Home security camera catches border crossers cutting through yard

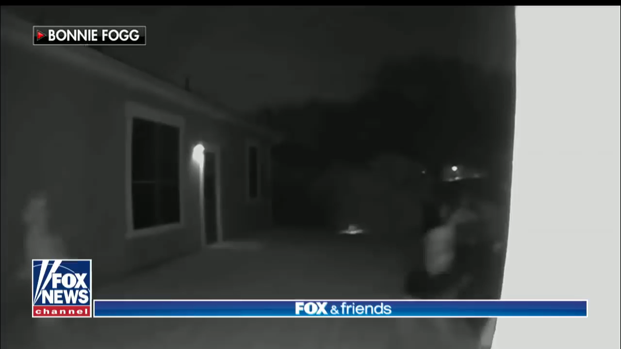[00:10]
16 illegal immigrants hopping a fence and cutting right through our next guest's backyard. All this happening in a gated community just three miles from the border with Mexico. That homeowner, Bonnie Fogg, joins us right now live from McAllen, Texas. Bonnie, good morning to you. Good morning. How are you?